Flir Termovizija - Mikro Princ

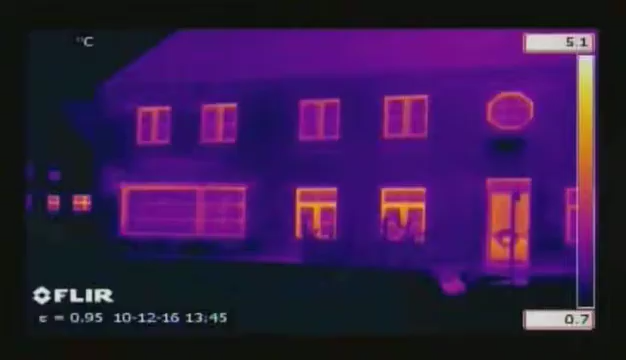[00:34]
On screen: scale top 5.1°C, scale bottom 0.7°C
Thermal imaging is also used to detect leaks in flat roofs.
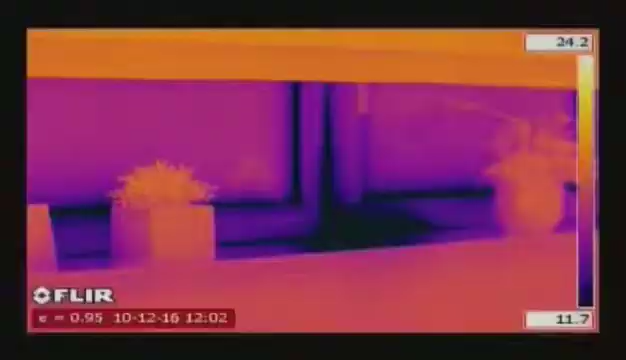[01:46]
Once identified, leaking areas can easily be fixed before coverings and fittings make the elimination of this potential construction fault an expensive and cumbersome process.
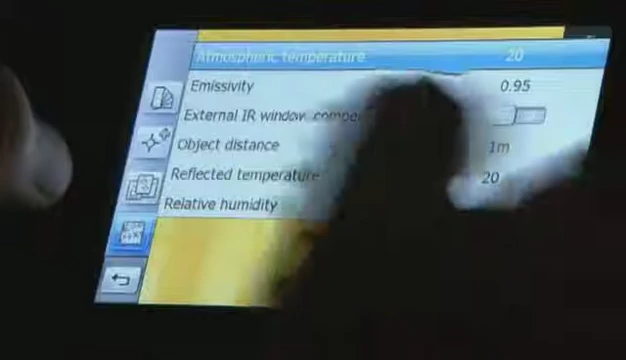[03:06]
The FLIR thermal imaging camera will calculate the dew point.
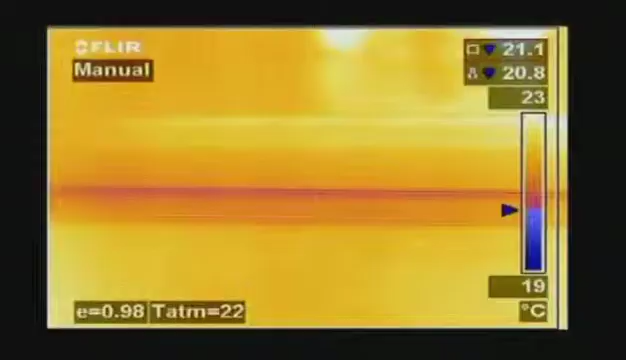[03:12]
On screen: scale top 23°C, scale bottom 19°C
Thermal imaging cameras with dew point visualisation software can highlight endangered
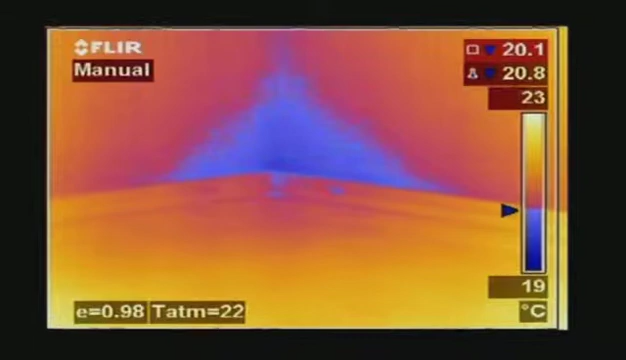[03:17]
On screen: scale top 23°C, scale bottom 19°C
locations automatically and provide a colour alarm in the image.
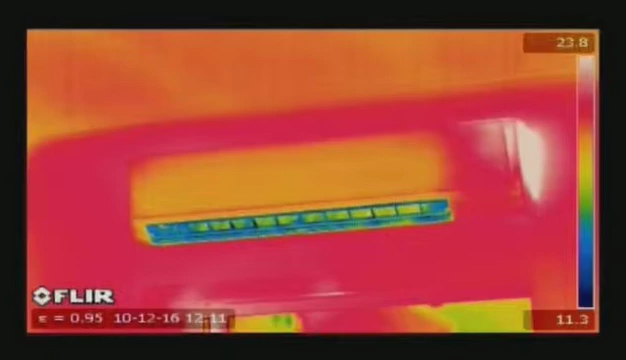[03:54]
Other applications include the location of thermal bridges, which indicate spots in a building where energy is being wasted.
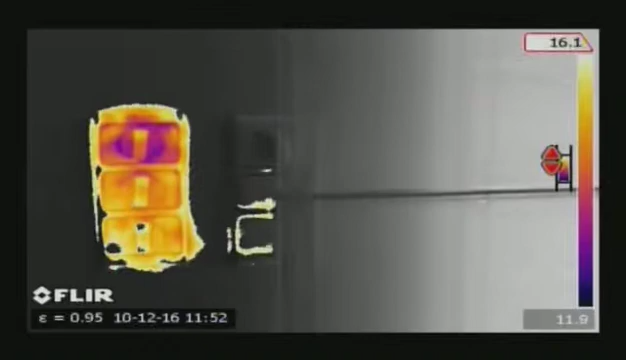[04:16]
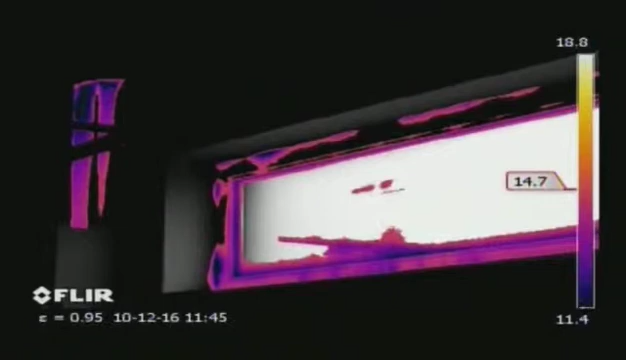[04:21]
The ability to save both a thermal image and visible image allows showing the location of the hotspot to the people who will be making the repairs.